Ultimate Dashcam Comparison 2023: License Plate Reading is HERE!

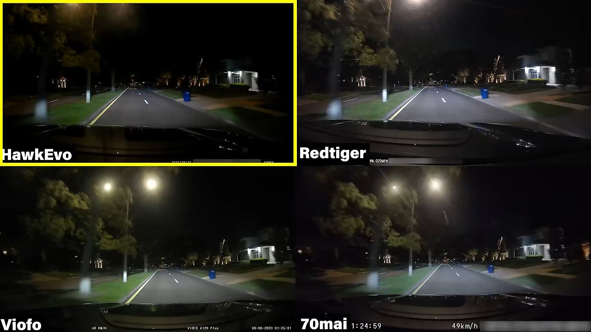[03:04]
The HawkEvo had a much lower exposure, which prevented it from capturing any details in the dark, but it helped significantly with license plate capture since most of the other cameras overexposed plate numbers.
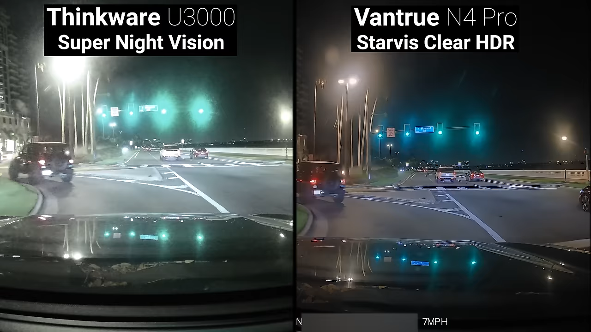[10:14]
And after doing that, the resulting video was so blown out and overexposed that I completely understand why that option is disabled by default.